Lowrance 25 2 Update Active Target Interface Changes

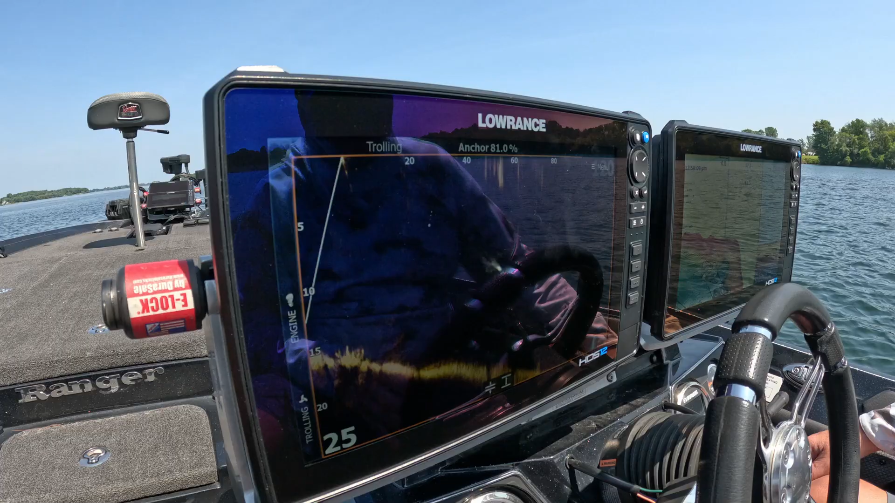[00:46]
We've got it networked to the console unit here, and I've got it running on my tablet today. Yesterday I didn't have it on the tablet, so that's why I'm recording it for you. I've got it on my live scanner pole, and what I'm doing is I just have the pole.
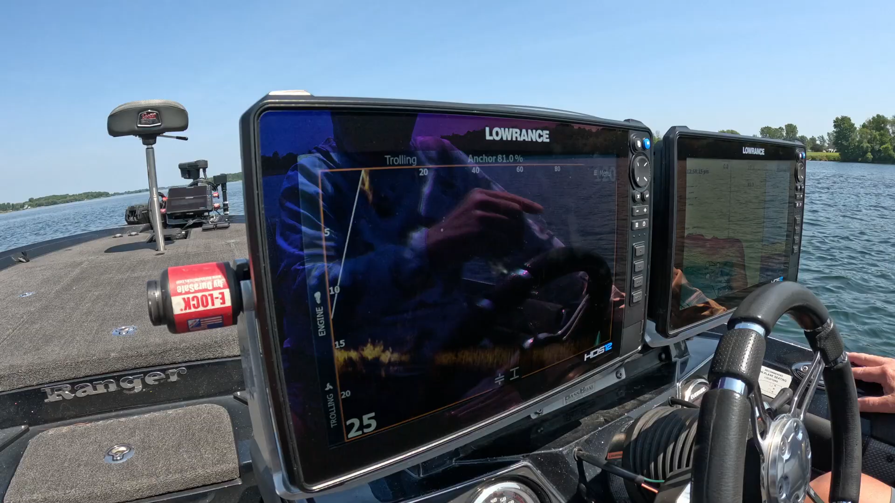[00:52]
Pole's basically in sweep mode, so it's sweeping back and forth, so you see the screen continually changing. That's because the location of the transducer is continually changing. We're sitting right next to a big rock pile. In fact, you can see when we get near it, it'll come back over, and it'll show right about there. There's the rock pile and the grass. So basically I want to talk about the three of the four changes they made in the 25.2 to the active target.
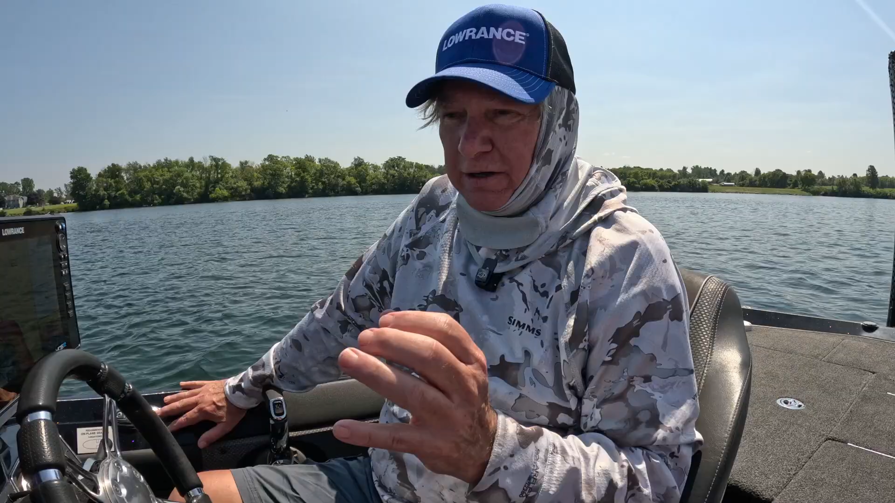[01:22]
The first one I want to do is let's look at the different color palettes. So right now, if I go to the color palettes, you hit the menu, you hit more options, you see where it says palette. This is my default palette, which is palette number three, which is what I prefer.
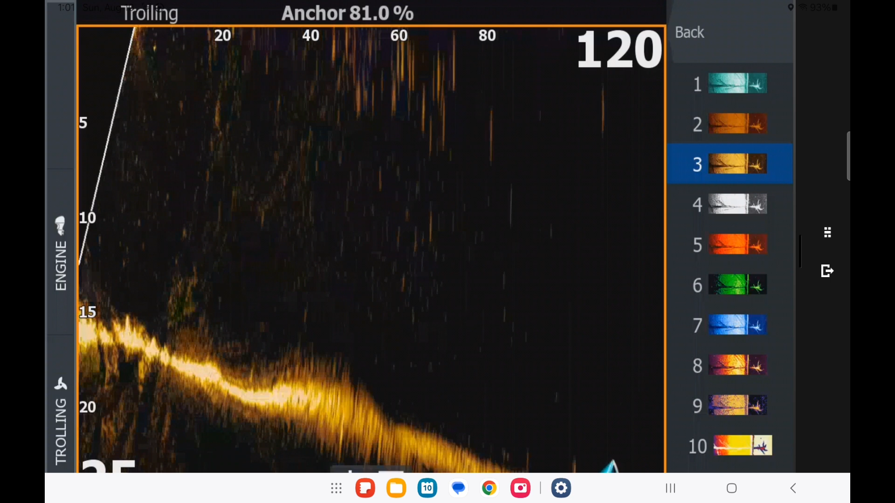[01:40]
What I've noticed is, just so you know, is if I change the palette here, the palette actually gets changed in the module, not in the unit. So then if I change the palette on this unit, I go up to the other unit, you'll see the colors have changed over there as well. So let's go back. I'm going to show you the new colors. There's three new ones.
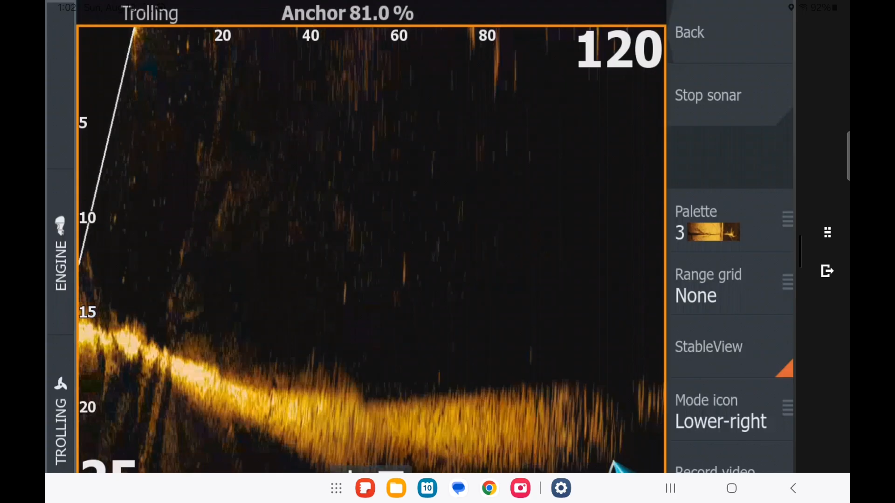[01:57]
The first one is palette number six. That's this bright, ugly, green thing.
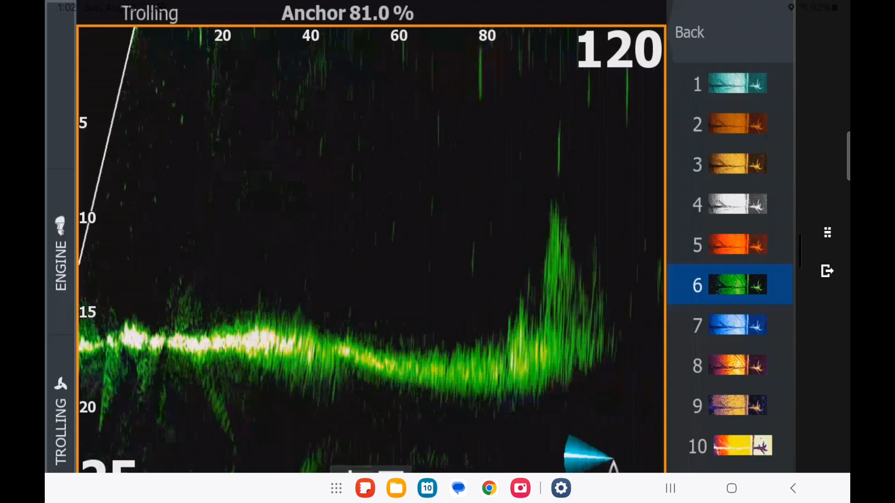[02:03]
I know some people like it. It actually does. It shows up really good in high light, you know, the bright light that we have right now today. So that's one of them.
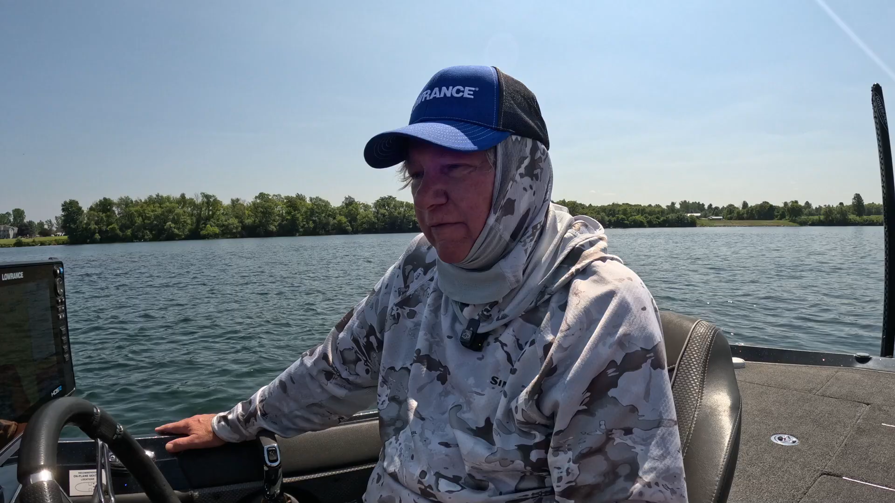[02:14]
The other one, the other two, if I can remember, there are numbers here.
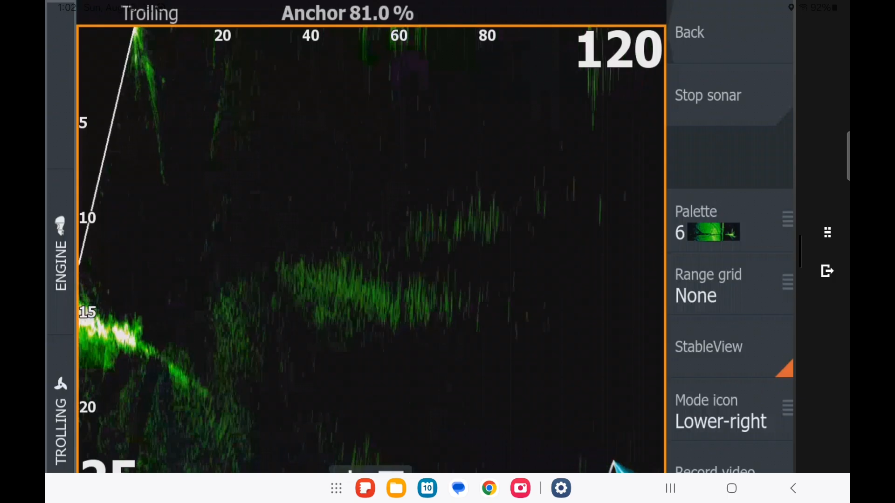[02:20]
And I'll double check when I get, oh, I don't want to record that. Change the palette. It's number eight. That's one of the other palettes. Okay, you can see how now we're multicolored. What I also have noticed with these newer multicolored palettes, we're tending to pick up a lot of noise. Now, I've got my sonar transducers turned on in the back.
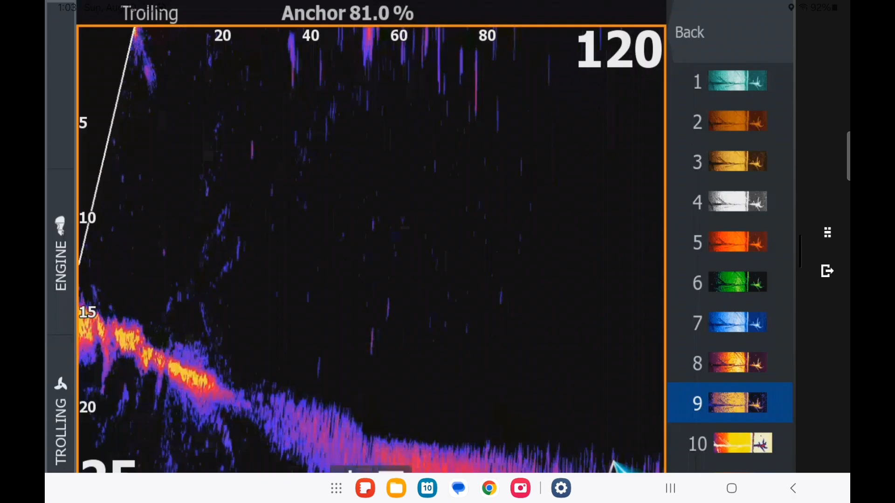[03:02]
Yep. And then color palette nine is one of the other color palettes. Again, each color palette is pretty much whatever you prefer. Okay. They all show the same data. Like I say, the darker ones tend to show more noise. You can see the noise in the screen.
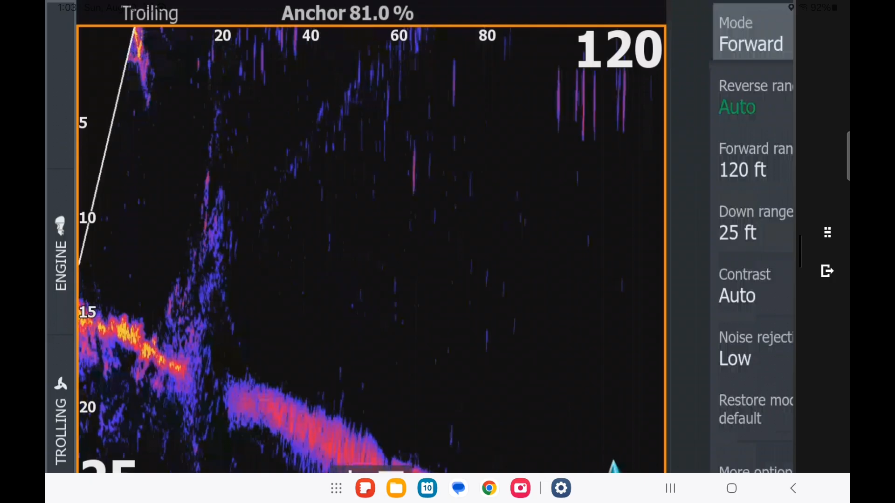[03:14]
See where it's showing it along the top there? That I don't see in my other, my standard color palette.
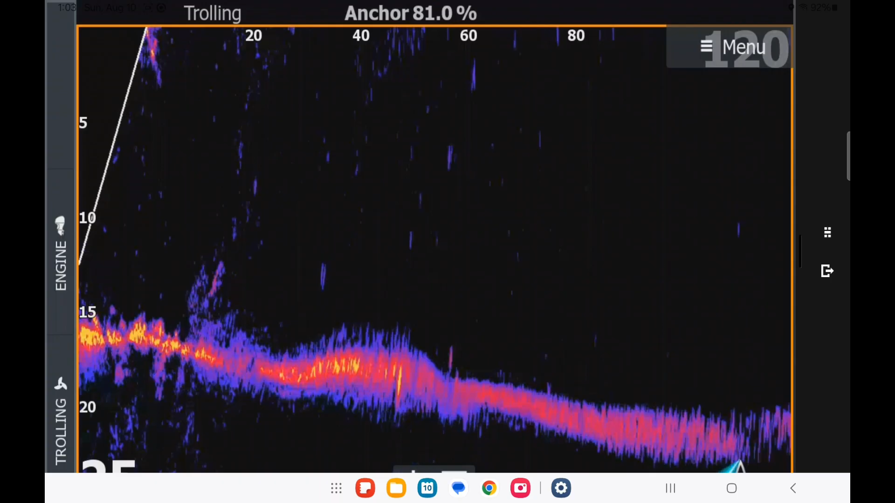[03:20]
So if I flip back to my other color palette, which is palette number three, you can see most of that noise is gone. Now, since we're on the river, we've got a lot of bubbles in the surface. A lot of, this is a highly turbulent area.